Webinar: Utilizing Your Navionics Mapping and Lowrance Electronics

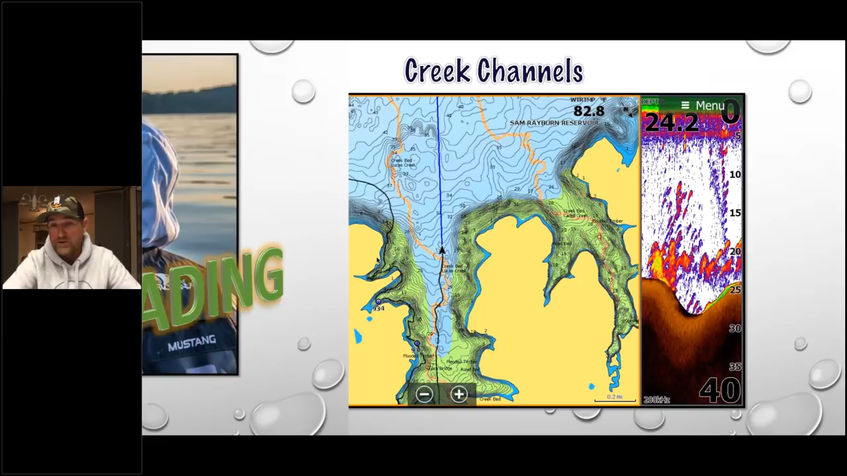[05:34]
find some otherwise I am literally guessing the water all looks the same from the top so utilizing your map is very important and some of the different things you can see is like here's a creek channel this is Sam Rayburn reservoir my boat right here just came over this creek channel and you can see all the life that's on that actual channel there on my sonar to the right utilizing tools like these to find these kind of creek channels
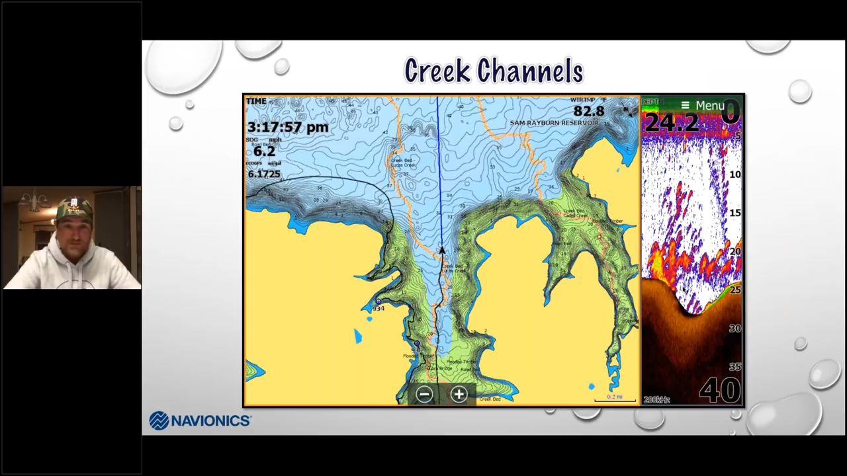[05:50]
big time important maybe over here where the creek channel bumps a point that could be something you know a good point when those fish are staging to move in definitely something that I use again with contours so important you're talking about hard bottom you need contour there I've always used this as a reference but if I build a sandcastle and then the tide comes up the tides gonna flatten out that ice castle like it never ever happened it's going to be a bowling effect and that's what happens with water as the waves move all around with the north wind south
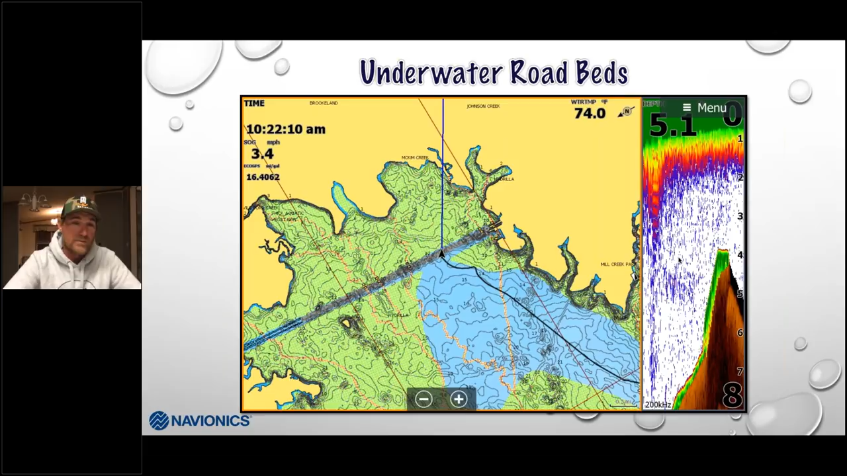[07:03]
On screen: speed 3.4 mph
it still baffles my brain how people aren't utilizing one foot contours stuff like that to be able to actually find places to start you know you got a bass brain you got a walleye brain whatever it is you know how to go and find those fish you know what they like the contours will show you places to start this here's a road bed here's another couple road beds again I use an avionics mapping it's awesome here you can see on this side I'm literally just idling up and I'm keeping that road bed there on my right hand side and here's the screenshot image of it on my side imaging down scan you can see this road bed just easing through here perfect as I move down you
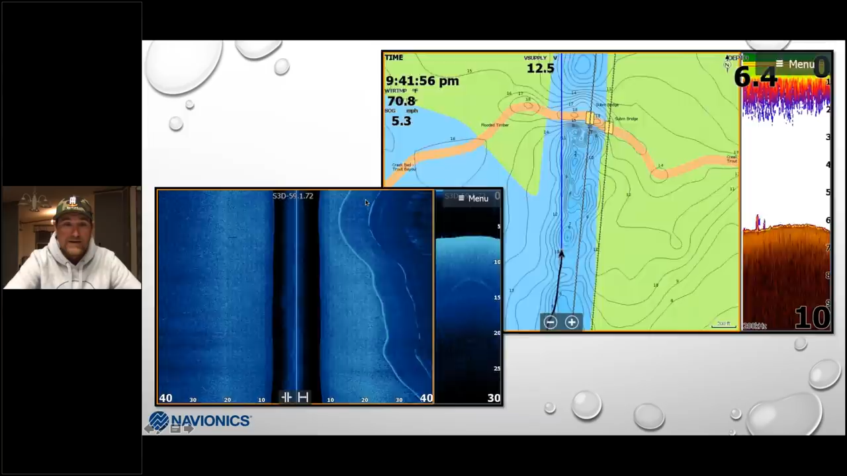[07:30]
On screen: speed 5.3 mph
can also find sweet spots on these here's my here's another screenshot I cross over a road bed and looking on my left it says on my navionics map there's a submerged bridge here's that exact same screenshot as I idle past it you can see where the creek channel came and went right underneath that bridge here's your road bed right here hard bottom
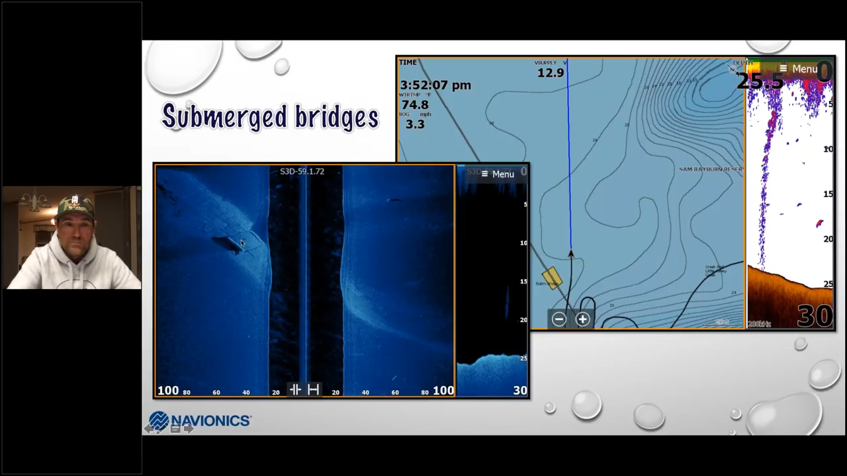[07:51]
bridge people put brush piles all around it that is a sweet spot that's a stop sign again my map brought me right to there I launched my boat ran right to it introducing sonar chart live this is something I play with a bunch I use it on lakes you know up here in Minnesota we have 10,000 13,000 strong lakes all over the place probably never see mapping some of them are tiny at the same time I also utilize on a place like Lake Mille Lacs or Lake Erie in Canada fishing up by Pelee Island trying to find those contours of those glacier lakes you know when those
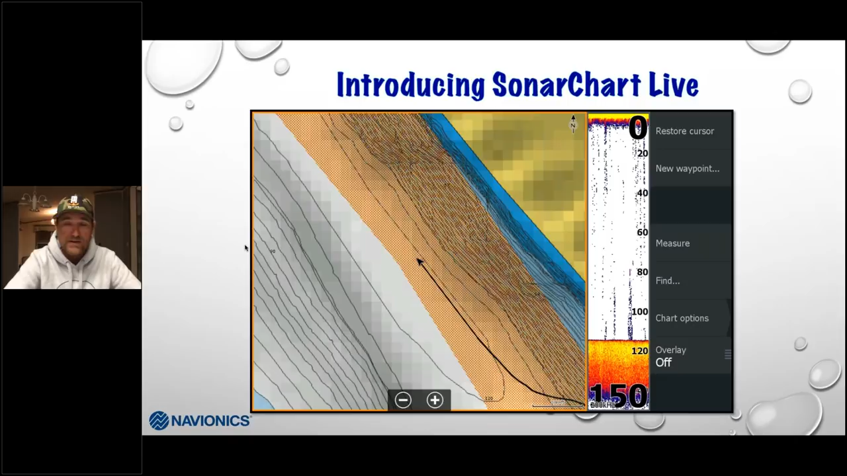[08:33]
glaciers moved in and then they retreated they just left piles of rocks and that's what created a lot of these reefs that we fish today you can chart you can chart it map companies can go up and down it but they'll never get every little nook and cranny on that thing it the best way to do it is just do it yourself and I can do that with sonar chart live now with my Lowrance unit all I'm doing
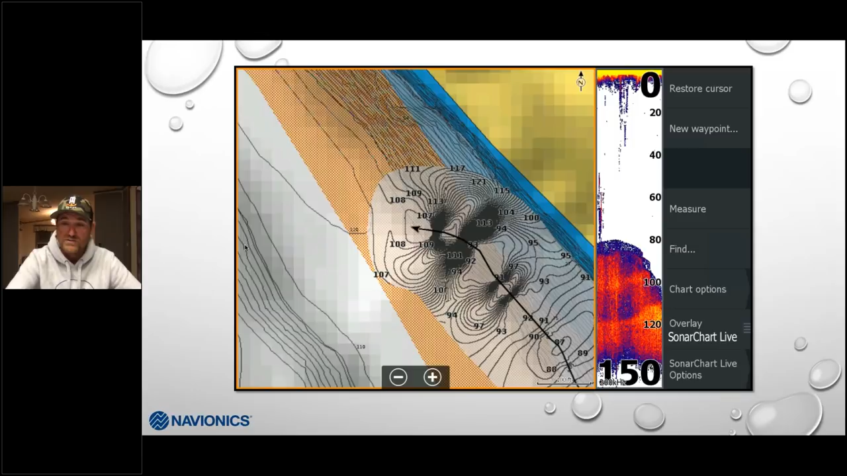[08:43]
is overlaying you can see down here in the bottom right where I overlay my sonar chart live and I just go to work and that stays right there on my unit until this is my end result and you can see I mean the map was good before the maps great now and that's what I could do myself if there's a ledge that I really like in Kentucky Lake when I took third I literally I just got right on those couple ledges I knew where those little sweet spots where I knew where that little kick out was where those fish were first pulling off the spawn literally still had bloody tails coming out to that deep water and they're sitting
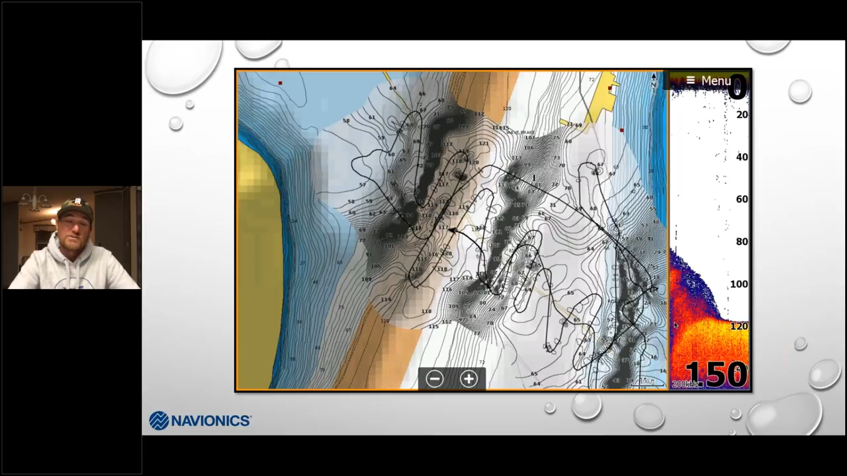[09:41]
longer than that and utilize that with your maps make your own it stays right on the unit you can upload that to sonar charts you can share that and then also utilize other people's and really make yourself a super HD mapping one foot contours it's awesome customizing for efficiency okay this is kind of my setup and how I like to use it I'm
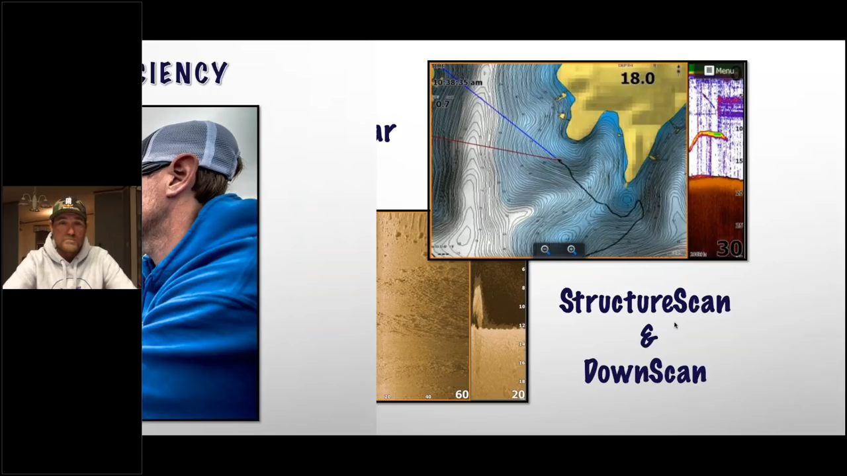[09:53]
going to utilize all of these at my face at all times okay I'm fortunate enough I can run two graphs at my face I see a lot of people do these days if you can it's cool you can still split up a Lorenz four different ways and all that but what I want to see in front of me at my face at all times I need to see my map I need to see a traditional sonar down scan there's no replace for either one of them and of course my side imaging my side imaging shows me so much rarely am I actually looking for fish of course I see a lot of fish fish helps we're gonna
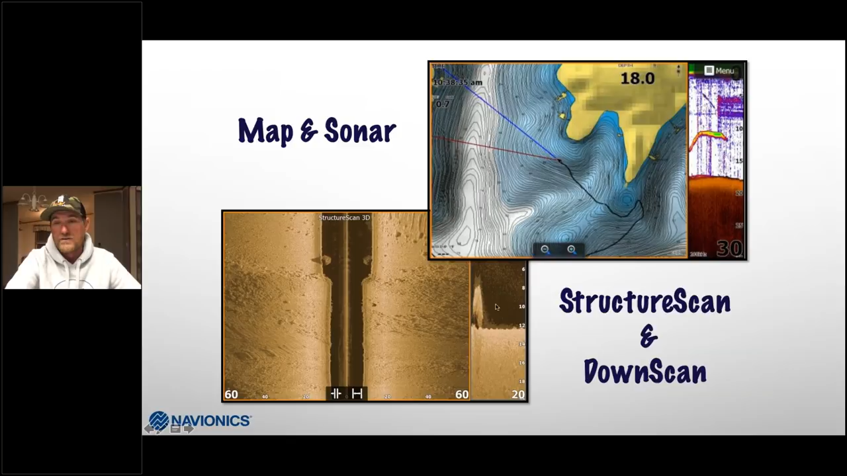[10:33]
cover a lot of that today but most of the time I'm looking for their home where it is that they live good stuff like that you can see here is big rocks sitting off this reef drop there it is again here with my map and over here you got just a random fish that's swimming through looks like a spotted bass fishery to me but again every all the screenshots you're gonna see are coming off my front graph generally right in front of my face every now and then you'll see it off one of my units up front I'm not gonna get into too many basics today I'm assuming a lot of people that are logging on here already know a lot of the basics and they're looking for some advanced stuff but I do want to kind of cover some of this stuff with with some basic stuff so we're seeing this with side imaging
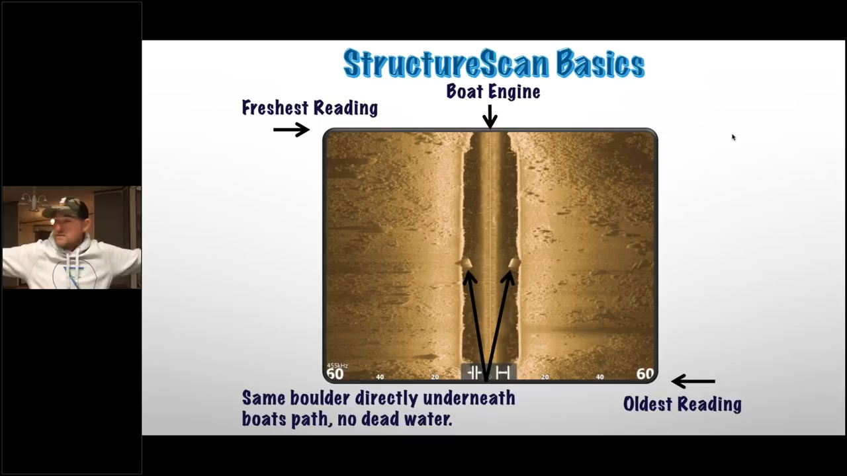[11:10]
basically if you imagine you're you're in a dark room lights are off shut off and you have two flashlights like this and you're walking through the room and you're illuminating everything that you come through that that those flashlights that's how you're gonna see it you can't see behind something it's because there's a shadow there if you look here to the left this would be roughly where my boat engine would be and this is my freshest data coming off of back on my transom here's my freshest reading right here these are boulders bigger rocks and nothing you can see the shadowing you know if if I'm if I'm scanning that and I'm gonna light up one side of the boulder